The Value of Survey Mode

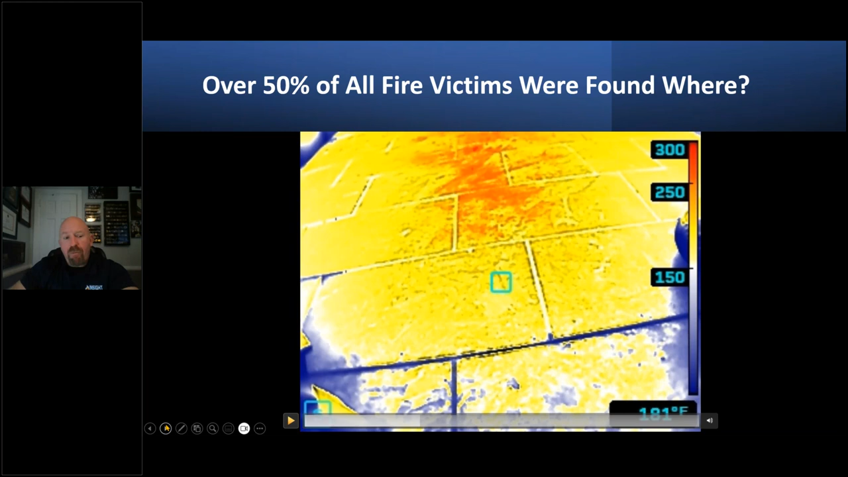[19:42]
But when I'm trying to determine how bad something is and what it's doing to someone who doesn't have the protection, I need an early warning that makes it simple and easy for me to understand. And this application mode does that without complicating it or having to worry about icons or anything like that. So keep that in mind when you use these features. Here's a great example of all my friends who like to do live fire training.
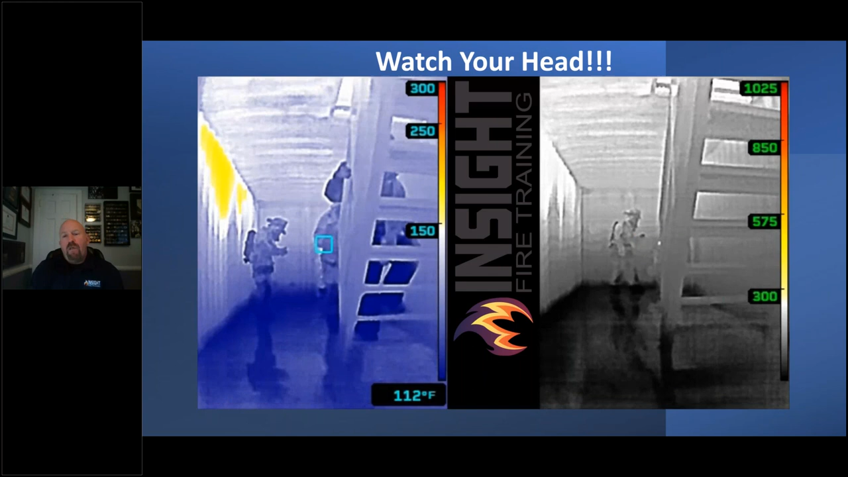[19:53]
On screen: spot 112°F
Sadly, I review a lot of after action reports from PPE manufacturers where firefighters are injured during training. Now, depending on what they're doing, in many cases, they're using a thermal engine camera that shows just grayscale. The polarization shows up late. If you look at TI basic on the right of the stairs versus survey mode on the left, watch their head. Where are they going?
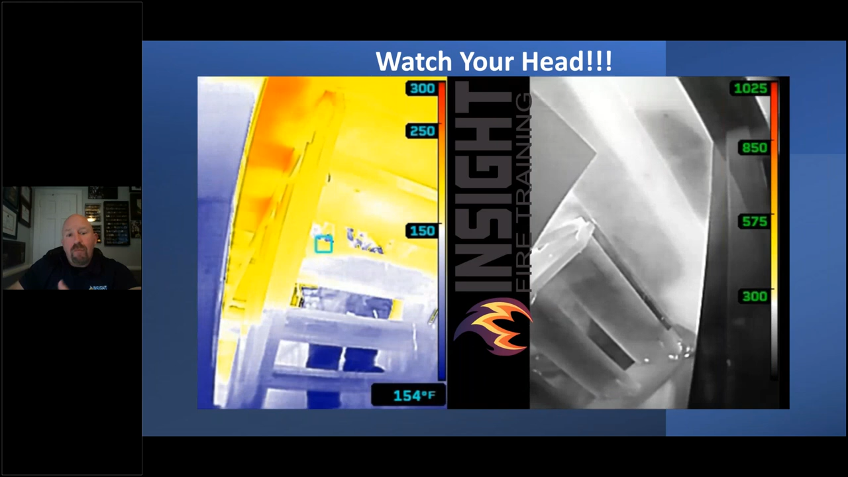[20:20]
On screen: spot 154°F
Into the convective flow path, the fires to the left going straight up the stairs. And that's where the vent and search drills are occurring. So these, these are the instructors going to watch over firefighters. These are my instructors. Therefore, I can pick on us for doing this. As we like to say, we've done a lot of dumb things in the name of science. I want you to consider what that does to your face piece and how long you should really hang out in that environment. If the top of his helmet in this image right here at the back is glowing yellow, and that's not just from reflected energy,
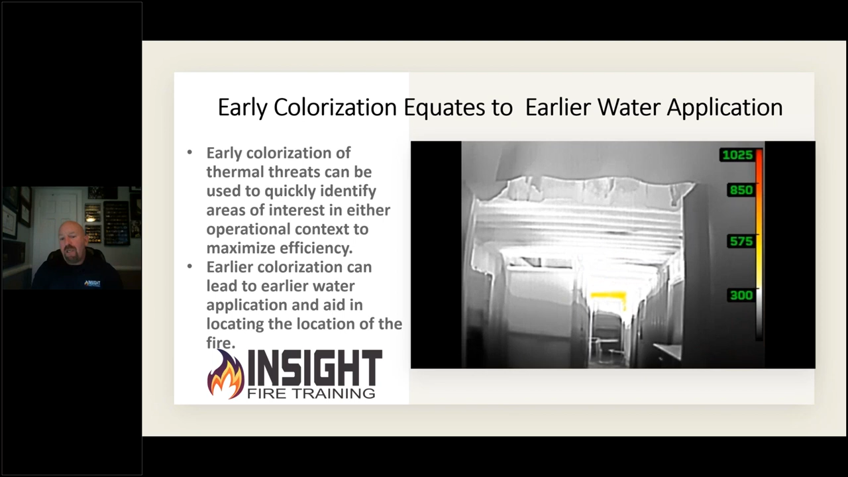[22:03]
If you watch this video, this is also taken in Germany, you can see down the hallway and see the colorized areas at the top. But when we go to TI Basic, all we see is that yellow spot and gray and white moving across the ceiling. Granted, this is a beautiful grayscale image when it was in TI Basic. But when we're in survey mode, think about this.
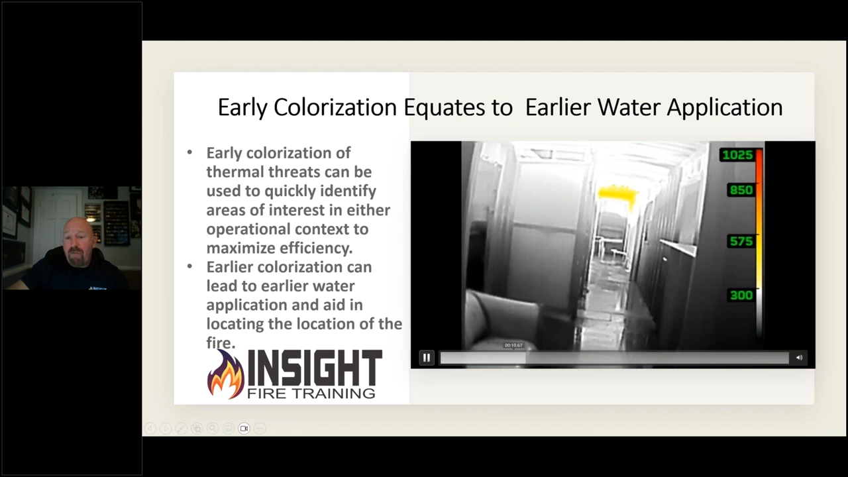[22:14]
I don't know about many of you, but I'm not allowed to paint in my house because my wife is the best painter and I'm not. But if you paint a ceiling, you buy ceiling paint, now it goes on a contrasting color like purple, pink, magenta, and it dries white. They do that for a reason so you know what you already painted and the spots you may have missed. In this case, many firefighters, if they base their suppression mindset or paradigm, if you will, on this picture,
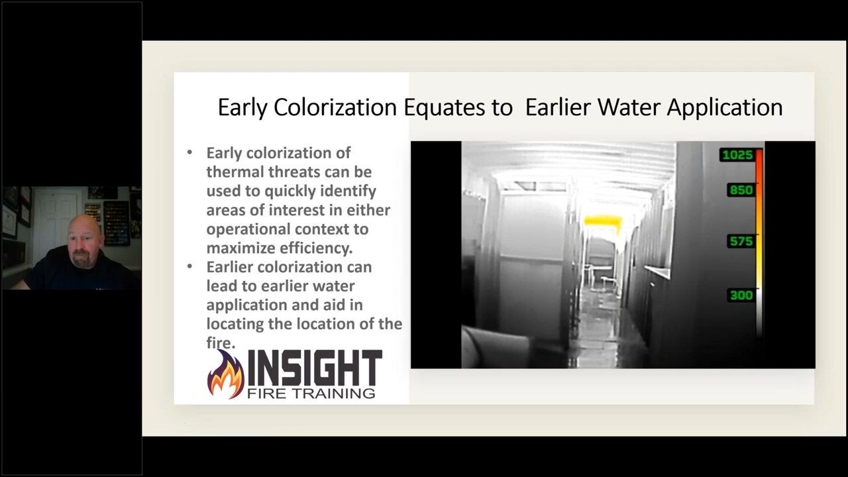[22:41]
they're going to open the nozzle late just because they don't believe that's a threat. Whereas right here, Monaco is going to open the nozzle and flow water down this hallway and I am going to erase any heat in front of me. And as my friend Kyle Romagus says, I'm going to own this compartment before I go to the next one and anything wet isn't going to burn and ain't going to hurt me or the victims. It's going to be my space. As he says, I claim this area in the name of whatever fire department you work for and then you move to the next space and you cool it. This is a great tool to help you do that.
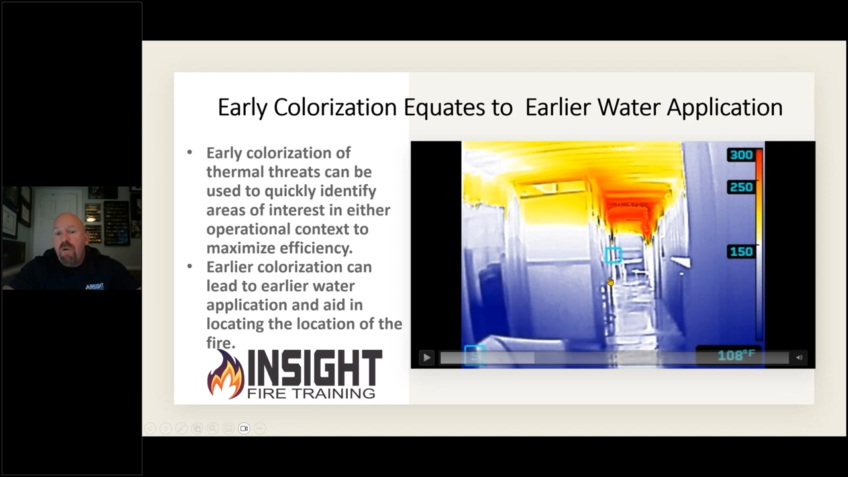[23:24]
On screen: spot 108°F
I will warn you that many manufacturers will tell you not to use investigative color palettes in fire attack. I will quote another friend of mine, Rob Blasetti, who says the following, when we're doing our job as firefighters, I want you to just win. I don't care if that means cheating. I don't care if that means violating the rules of the instruction manual. I have particular incidents that I use some of these cameras what manufacturers say not to do and I have been very successful with it because we figured out ways that they don't know because they don't field test these devices in these environments very often. So now we can use it to our advantage in a low to moderate heat environment without saturation.
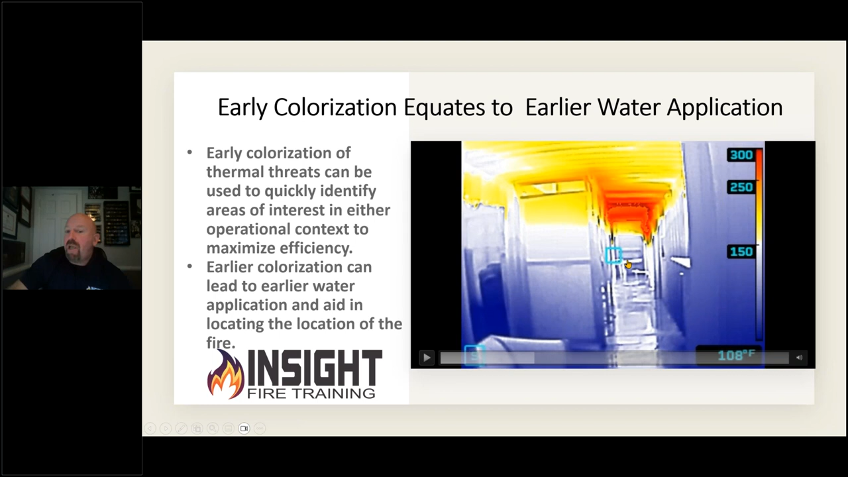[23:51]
On screen: spot 108°F
We can use the reach of the screen to cool those areas and make that area tenable for anyone that may be in it. That's a win, ladies and gentlemen, and this is an example of survey mode versus TI basic in suppression efforts.
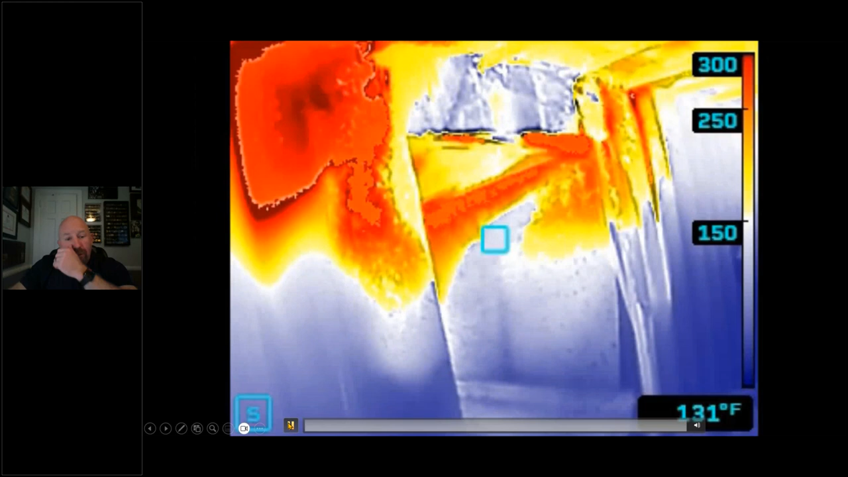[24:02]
On screen: spot 131°F
In survey mode, you can see how much heat is still remaining there when they've cooled it briefly and when we go to TI basic there's still a lot of heat there.
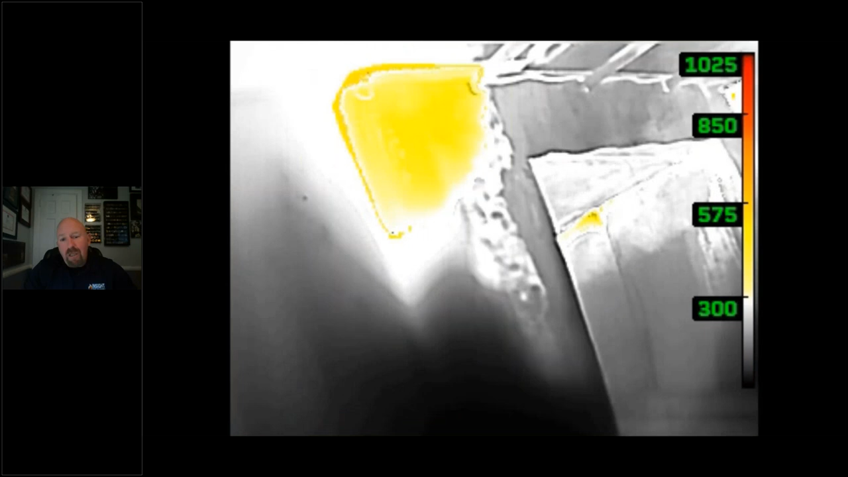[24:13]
But one thing I challenge you on that most people don't recognize is if you look at the gray white pattern around the edges of the door here and the white pattern right there, I want to back this up and I want you to ask yourself if you took a yellow and orange marker and you just simply colored in the white areas what would it look like?
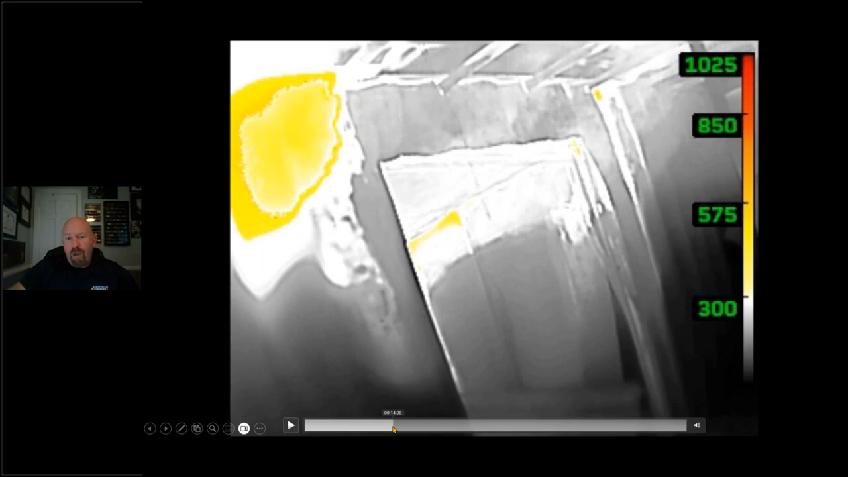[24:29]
Would it look like that, that, or that?
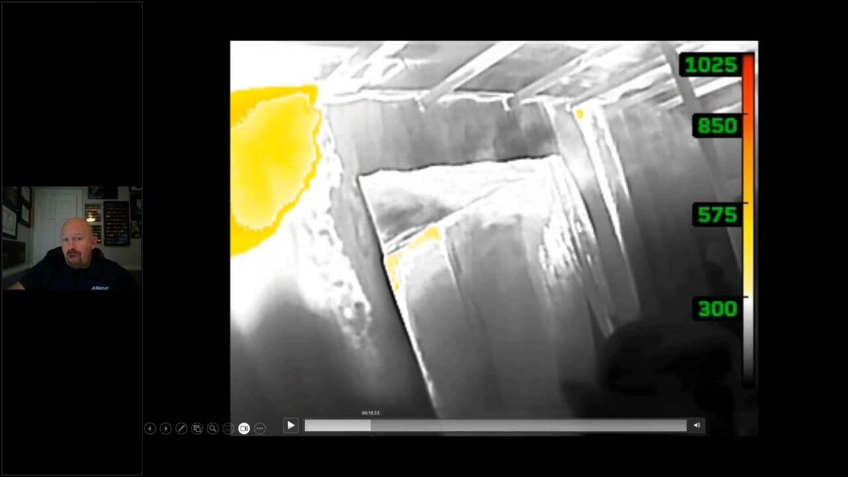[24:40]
Because everything starts in grayscale and color is simply added to those areas. So if you are good and you start recognizing grayscale like you should then this is not as necessary as most people think.
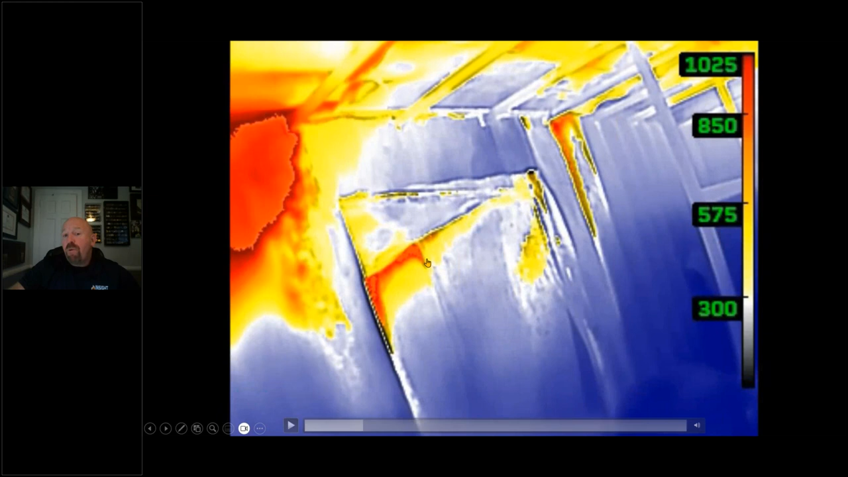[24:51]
But most firefighters do not spend hours watching thermal imaging video like this weird guy does. So survey mode is a very beneficial feature for many firefighters across the globe. It can help you in many ways and during suppression efforts it can tell you whether you're being effective, areas that you may miss, and more importantly, what if this is an arson fire? Do they like fires in more than one place? Absolutely. Do I want to be surprised that I have a fire in a knee wall or a void or fires beneath me? No.
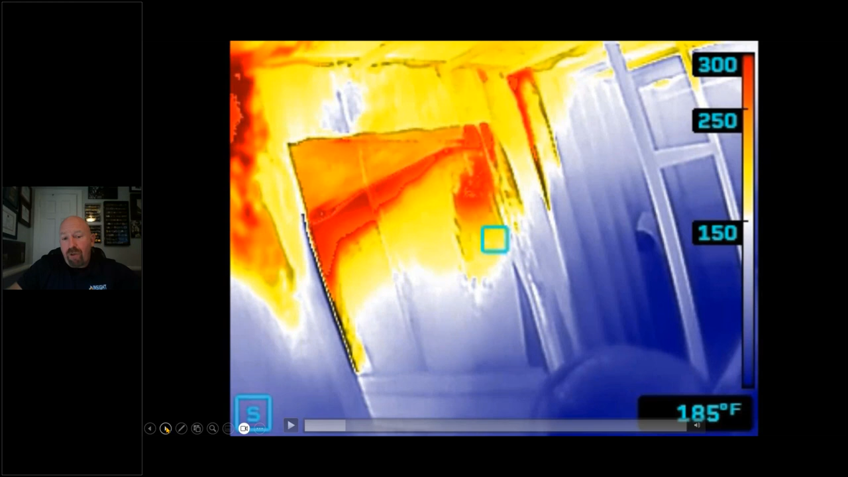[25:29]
On screen: spot 185°F
So make sure you use the right application mode for you that helps you identify these problems quicker, safely, smarter, faster, and get the job done. Because I have this question in this presentation I think about five times for a reason. Which one grabs your attention? That grayscale image on the left is beautiful and to me I know that's convection currents moving across that ceiling and that's about a 50% thermal layer down that hall. There's a victim laying on the bottom right-hand corner and I know the fires down the hall to the left. I know the heat's moving around the corner and up the stairs. The laws of physics say that. High pressure to low pressure, hot to cold.